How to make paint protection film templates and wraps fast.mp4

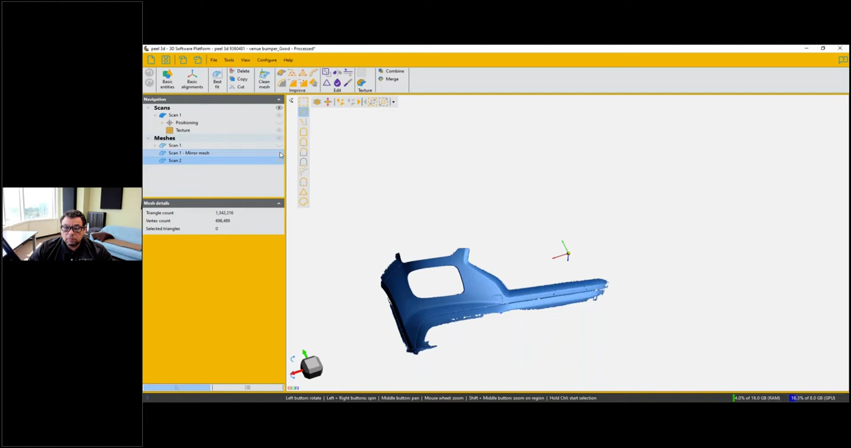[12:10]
once fully processed you would expect your mesh to look something like this so this is a mesh that
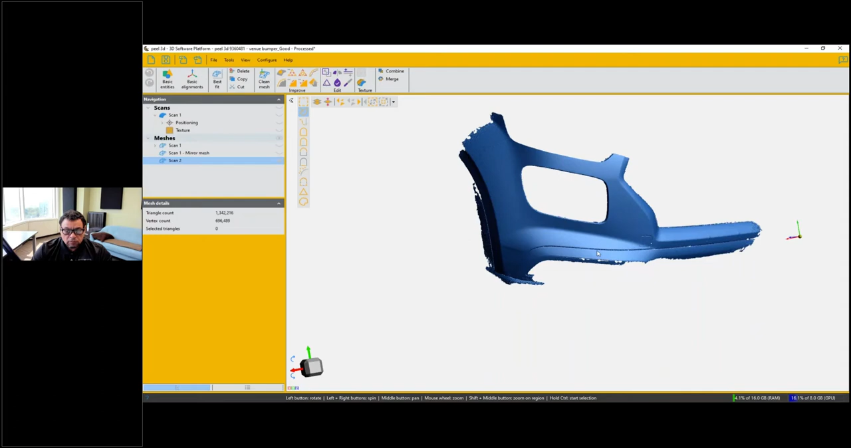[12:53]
it comes in in any kind of orientation so you just orbit around and get the best view to work with the data that you need
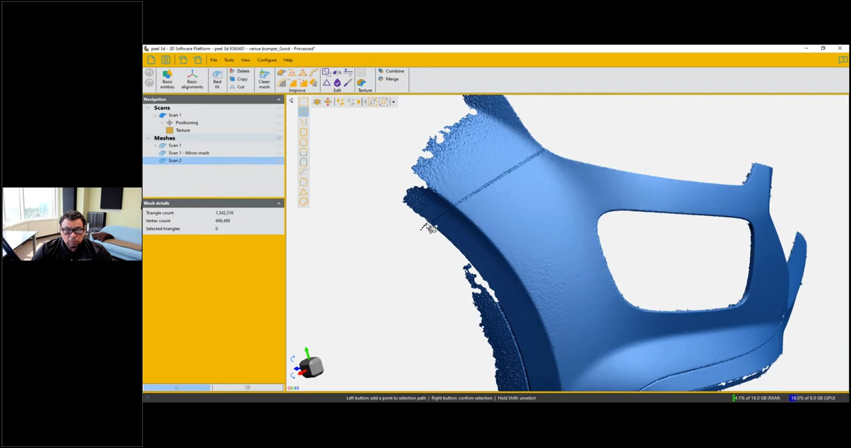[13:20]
probably the easiest way i've found to do it myself is to simply select a bunch of triangles here and just remove them so we're going to use our freeform selection tool here and i'm just going to draw a selection path and i'm just going to select all these triangles here and then i can just delete them by pressing delete on my keyboard and we would repeat this process for all of the remaining selections we can just keep selecting all the way up along this path here
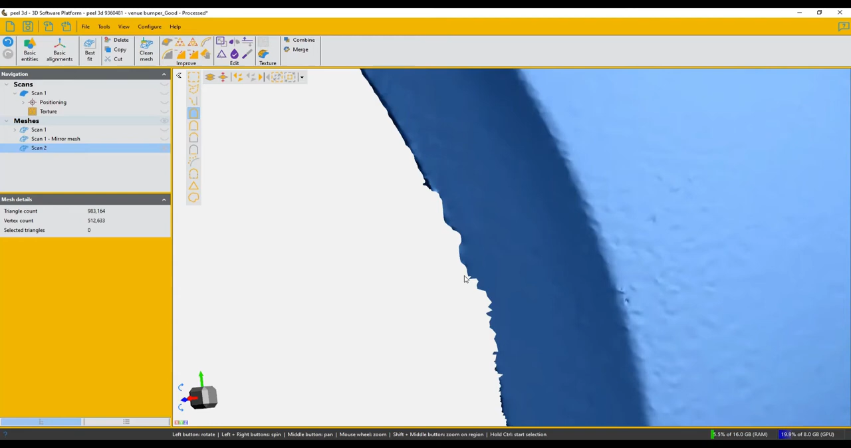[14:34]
have this characteristic there so we want to smooth this out and the way we're going to do that is we are going to use the edit boundary tool
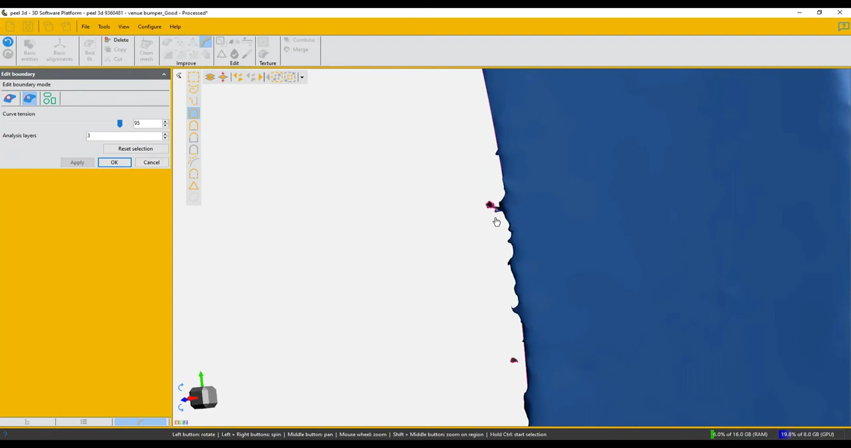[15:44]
the tool you might have to do a bit of cleanup depending on the quality of the scan but this is essentially how we will go about processing our edge to smooth out
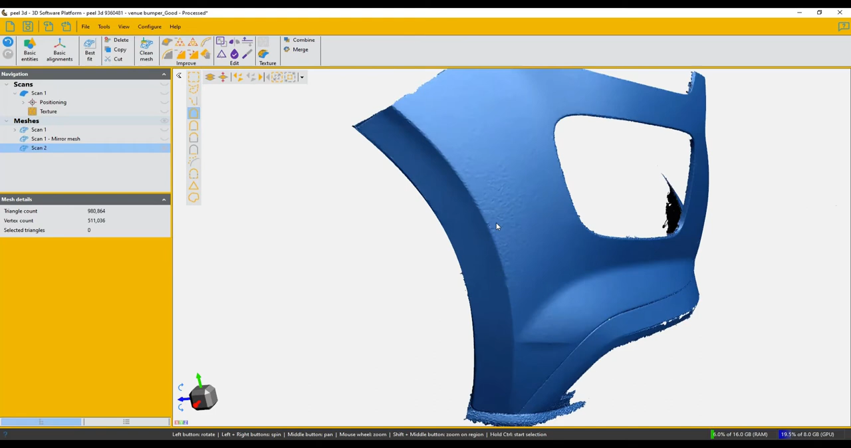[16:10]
want all this texture on the mesh so we want to smooth this out there's two main tools that we use to smooth this out the first is the sandpaper tool and the second is the d feature tool sandpaper is fairly self-explanatory it basically treats
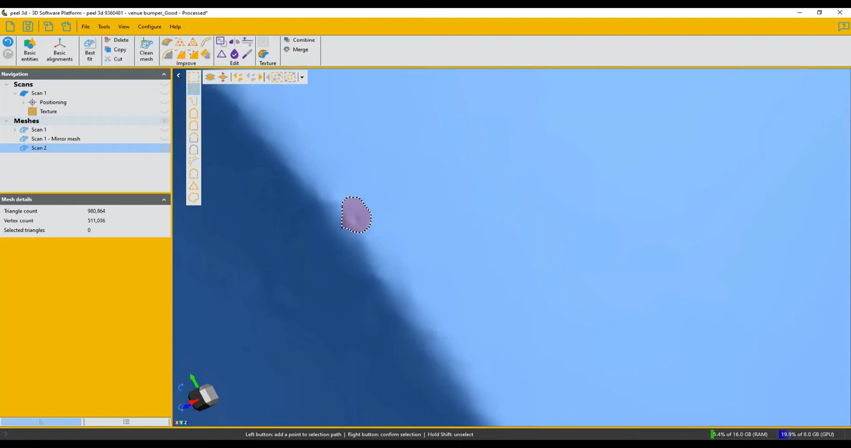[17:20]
select an area where there might be a very large anomaly it could be a spike in the mesh it could be a sunken hole or it could be malformed geometry
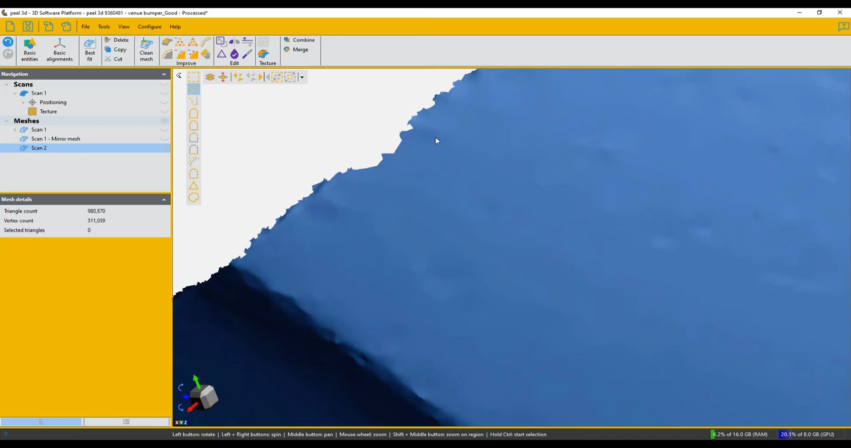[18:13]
rebuild some areas of the boundary depending on the curvature of the surface so if you have a hole in your mesh we can fill that in if you have a hole on the boundary and as you're trying to rebuild the edge it's it's sucking in you rebuild edge too much you can do partial fill as well so for this edge right here if we want to get this a little bit smoother first before we rebuild the edge we can
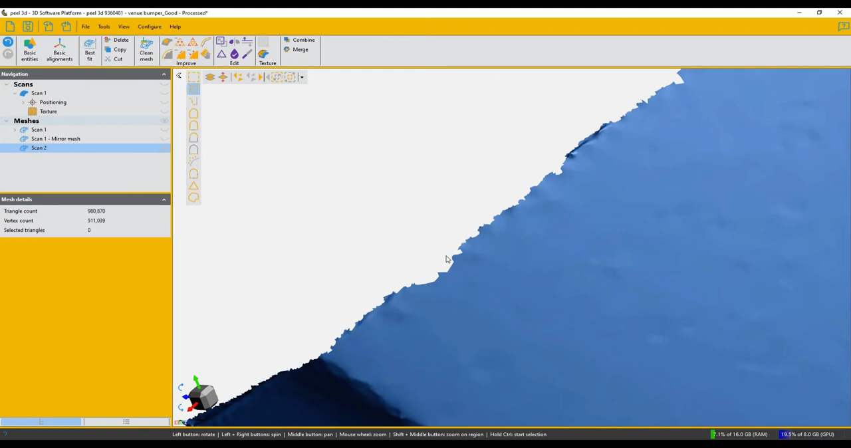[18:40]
fill in part of the boundary here using a partial fill so when we're using the fill hole tool we can do a hole hole or we can do a partial hole or we can do a bridge we're going to focus on these two and for this example i'm going to use partial and this works very similar to rebuilding the edge you pick a start point you pick a stop point and then you pick somewhere in the middle and the tool is going to fill in that partial hole for you so by filling in this partial hole if you have a very huge gap in your part
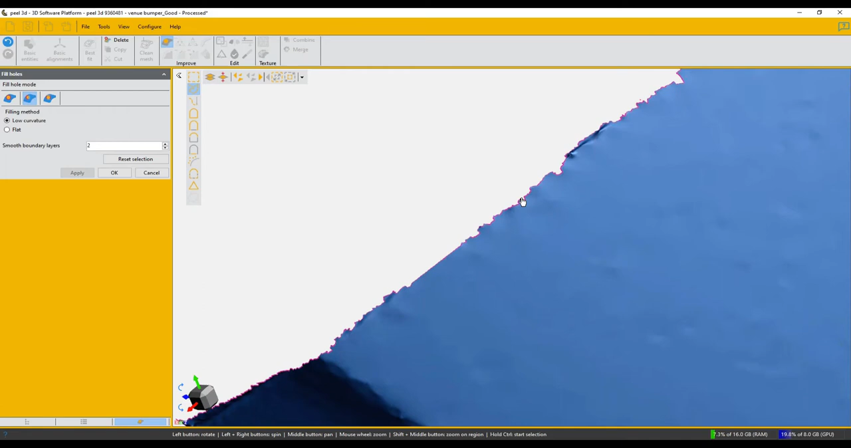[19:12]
you can partially fill in that hole and that's going to make it easier to then repair that entire boundary if we zoom out and if we come to an even larger hole we've got a hole right here in the mesh if we wanted to
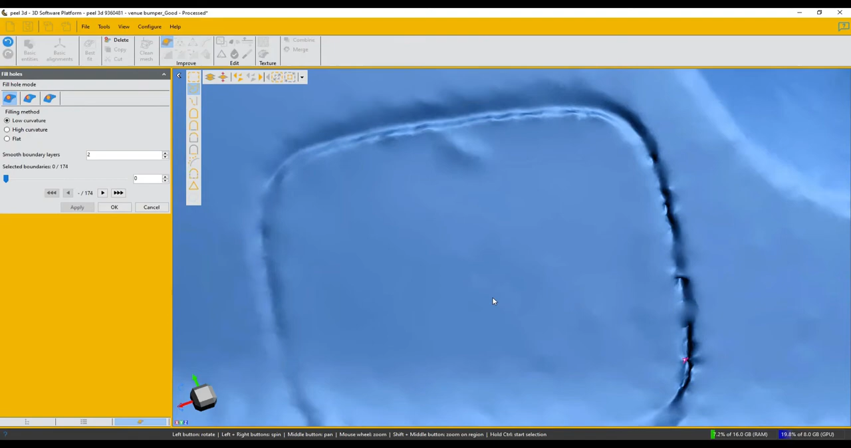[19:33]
fill this in for processing we can do something similar we can open up the hole for the tool we can select the hole mode and then you just select the boundary and the tool will fill in that hole for you once
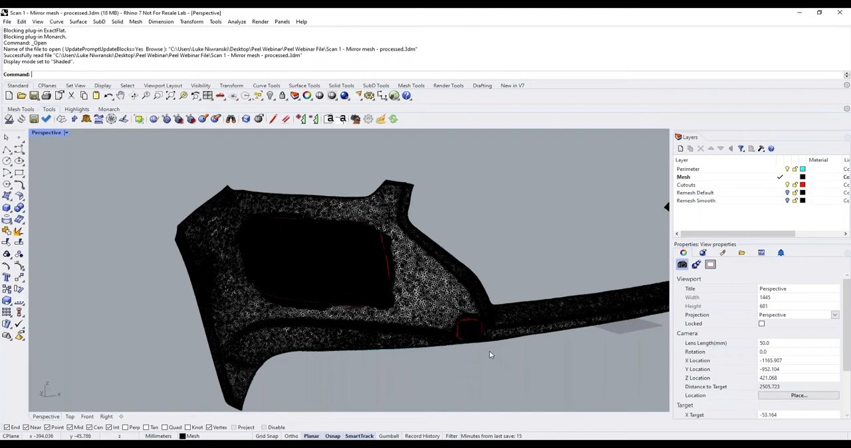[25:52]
headlight and i filled in the holes for where these cutouts were